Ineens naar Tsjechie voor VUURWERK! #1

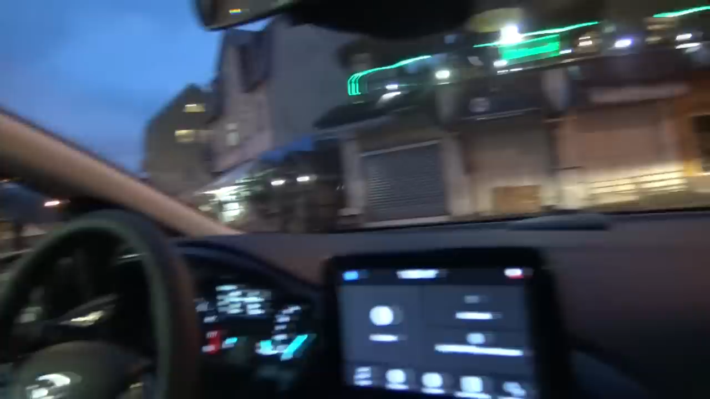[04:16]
Oh, het ziet er wel hier wel gelijk wel heel anders uit dan in Duitsland. Echt, wat? Hè? Mooi.
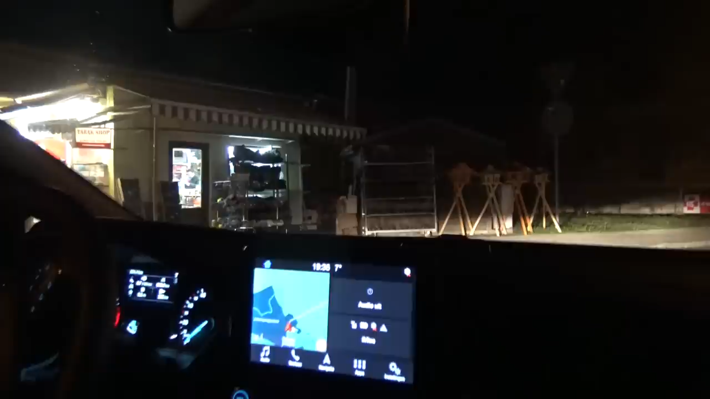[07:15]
Komen we nu aan bij de markt. En de meeste zijn dicht. God voor de tering, joh. Nou, ik mag niet schelden.